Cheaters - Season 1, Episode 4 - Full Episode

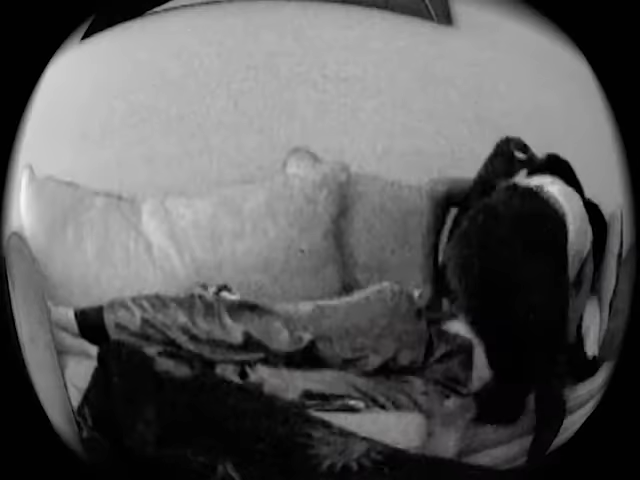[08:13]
What we see happening on that furniture, Robert, is not something that I'd expect. You can't even look at this.